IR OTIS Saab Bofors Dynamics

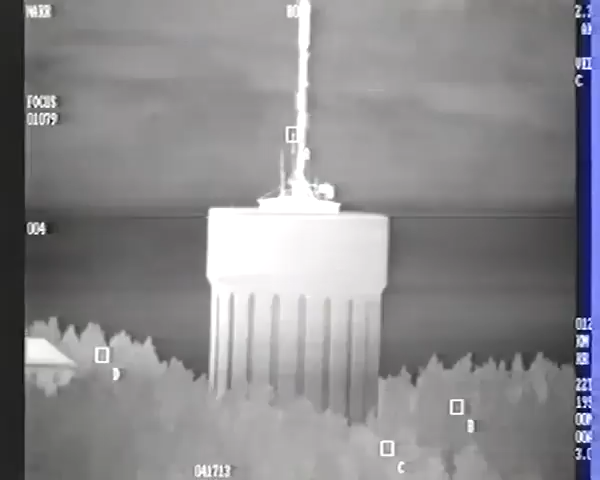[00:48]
Med den patenterade, gyro-stabiliserade Prisma-plattformen kan IR-sensorn riktas inom ett stort vinkelområde i sida och höjd.
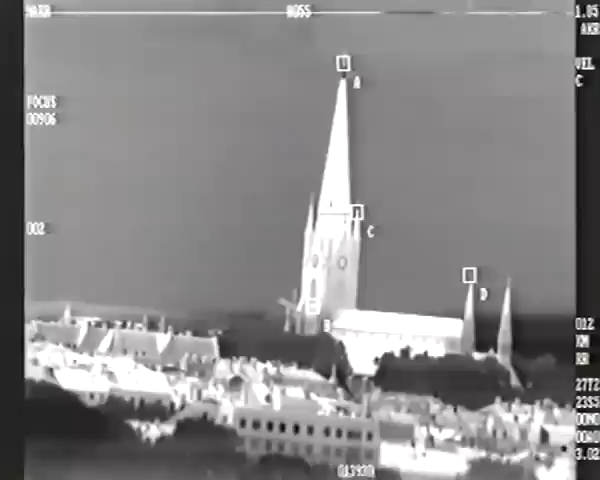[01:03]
Plattformen kan styras så att systemet antingen följer ett mål eller så att det söker efter flera mål inom ett större vinkelområde.
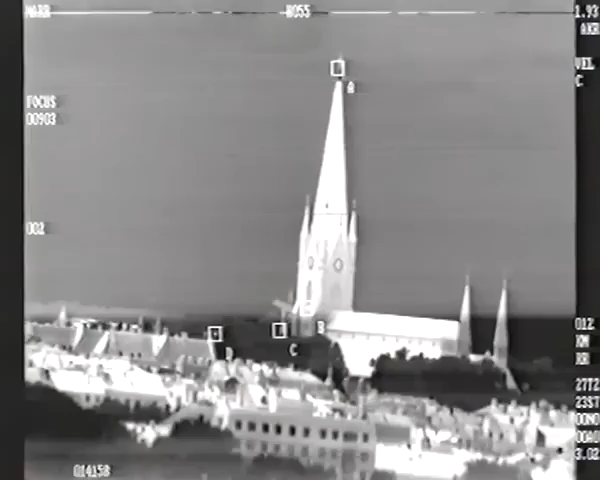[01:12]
I.R. Otis signalbehandlingssystem har hög beräkningskapacitet, vilket innebär att flera mål kan följas samtidigt.
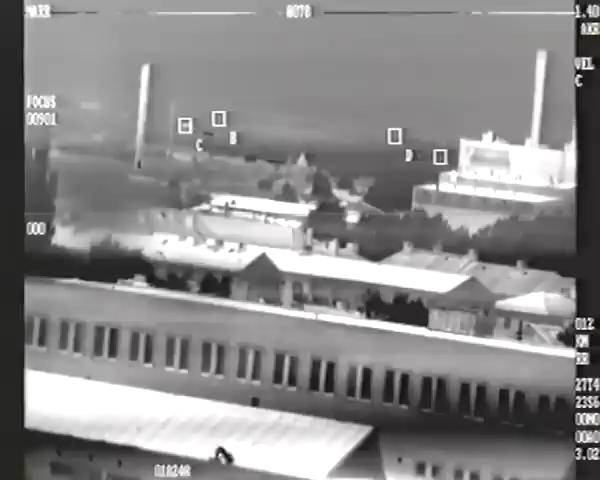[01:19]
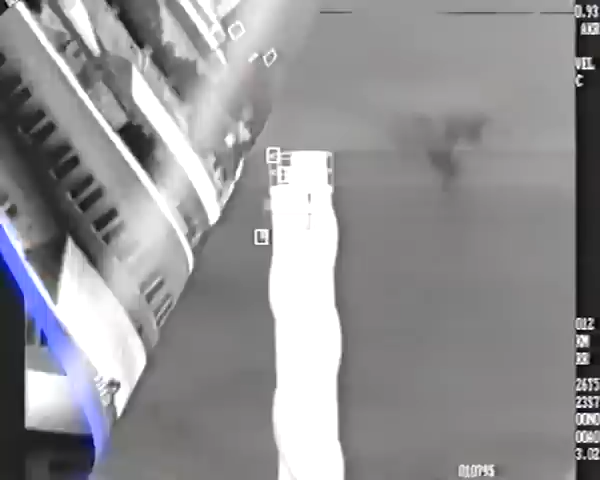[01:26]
Sensorn har stor dynamik och kan detektera temperaturkontraster i ett stort temperaturområde,
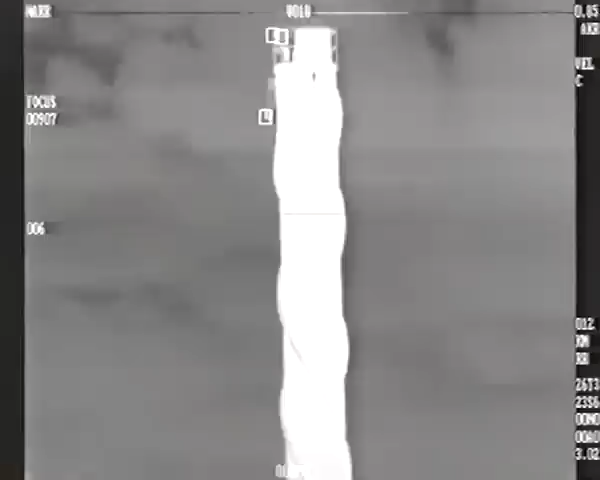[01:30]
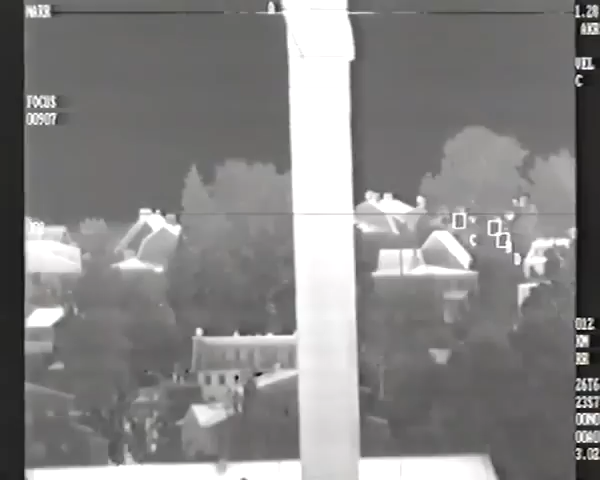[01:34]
som till exempel värmestrålning från aerodynamiskt uppvärmda skråvdetaljer och från jättmotorer.
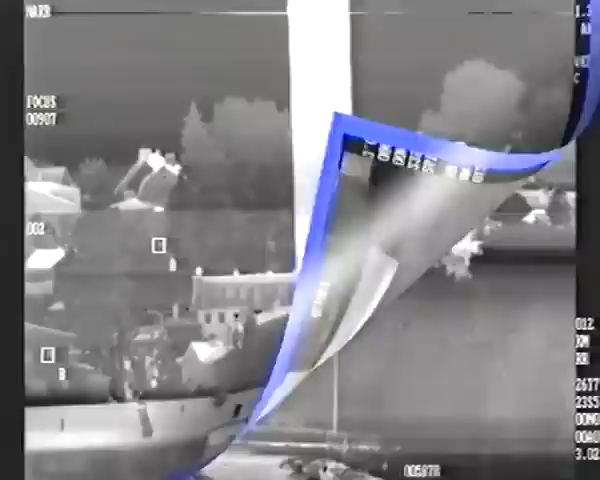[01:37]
Sensorn reagerar också mycket snabbt på eventuella förändringar av temperatur eller rörelse i IR-bilden.
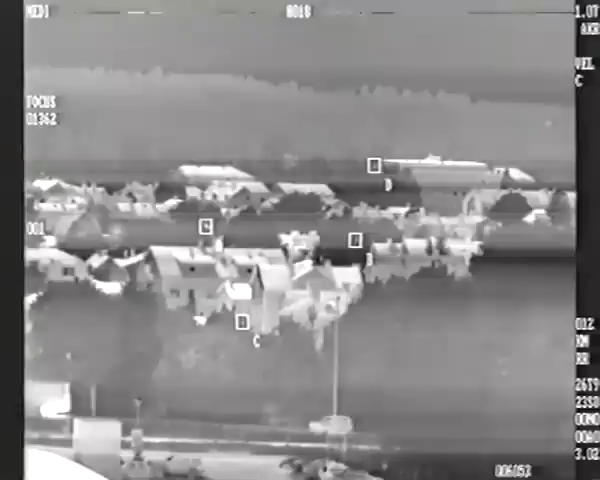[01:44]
Bilden presenteras för betraktaren i en gråskala som anger föremålens temperatur.
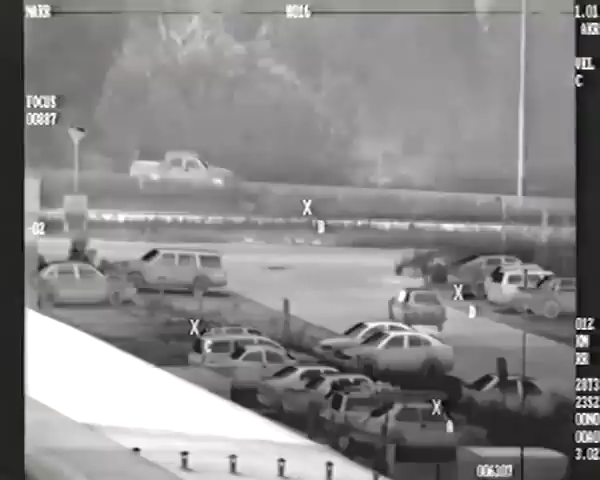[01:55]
Ju kallare föremål, desto mörkare färg.
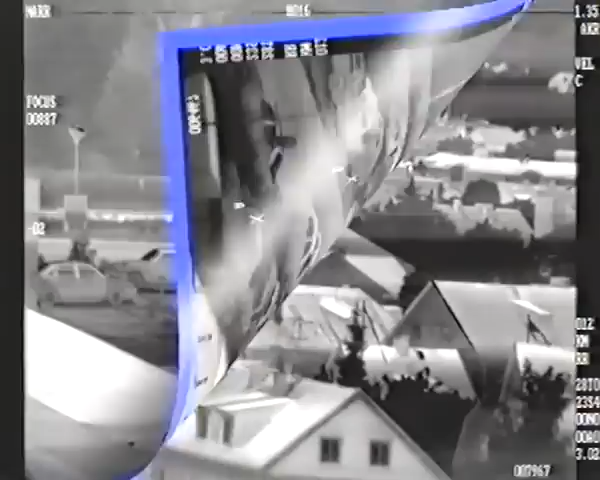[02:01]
Systemet anpassar automatiskt bildpresentationen
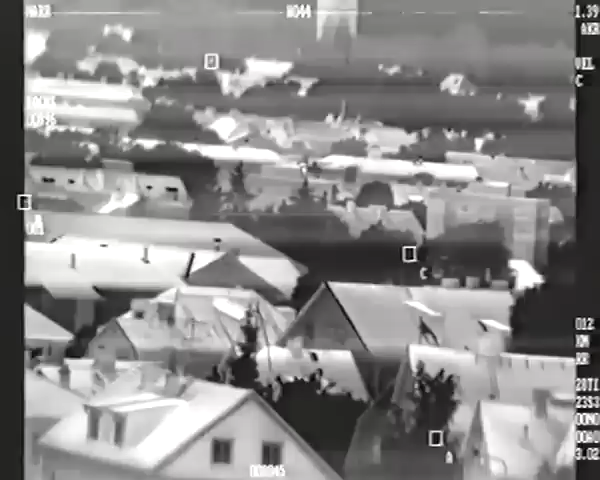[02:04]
efter det avspanade områdets temperatur. Bild- och signalbehandling upptäcker och följer automatiskt mål i bilden och markerar detta med fyrkantiga symboler.
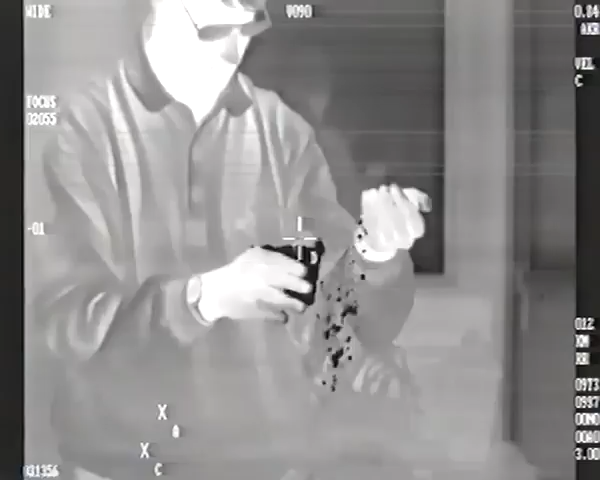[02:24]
medan kläder och människans varmare partier visas i en allt ljusare gråton.
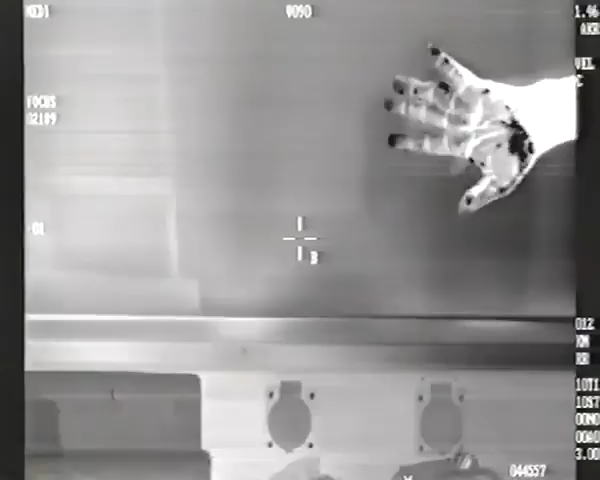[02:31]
Hudpartier som under en kort tid kylts ner av snön ger dramatiska effekter i IR-bilden.
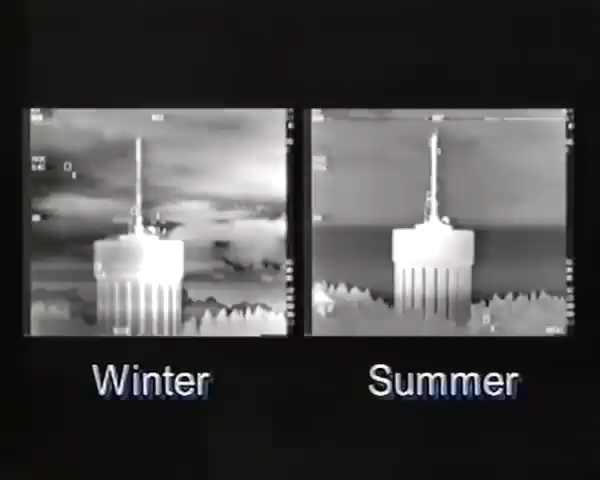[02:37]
Vattentornets temperatursignatur är olika på vintern och på sommaren.
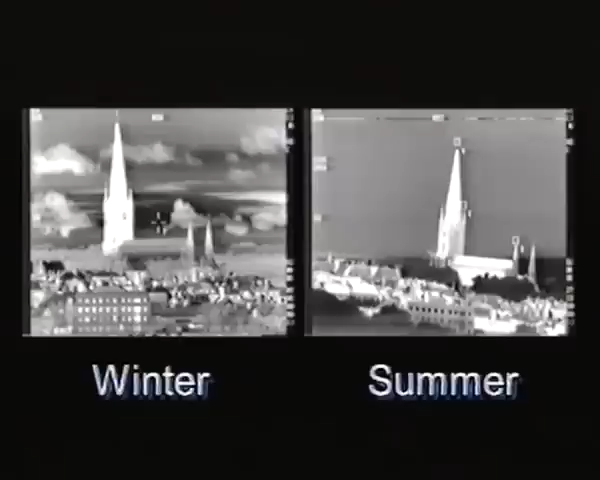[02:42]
Fönster i bostadshus är varma på vintern och mer lika omgivningen på sommaren.
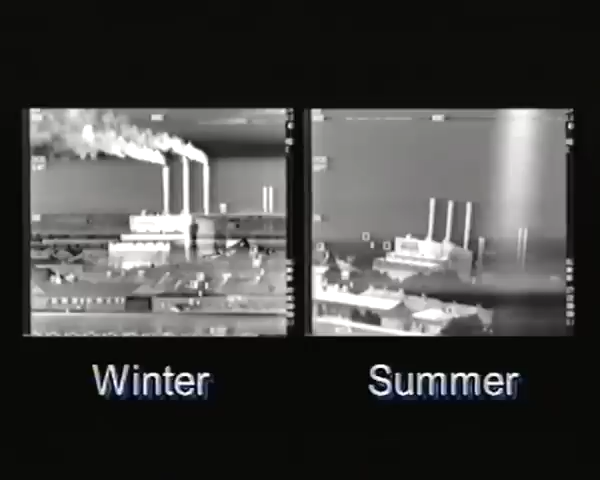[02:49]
Kraftverket körs för fullt på vintern och är avstängt på sommaren.
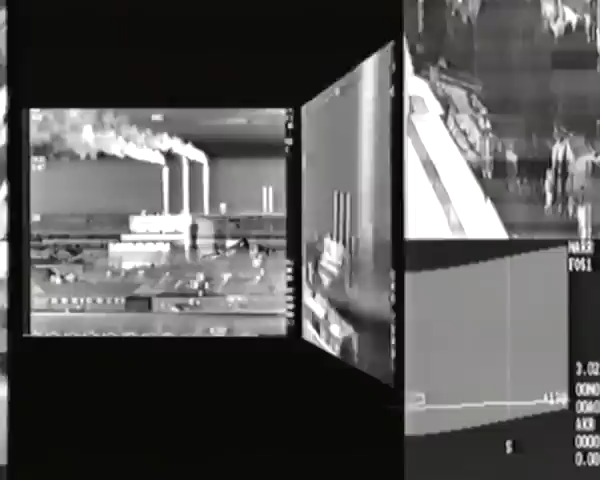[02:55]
Denna presentation är speciellt framtagen för föraren under provflygningarna.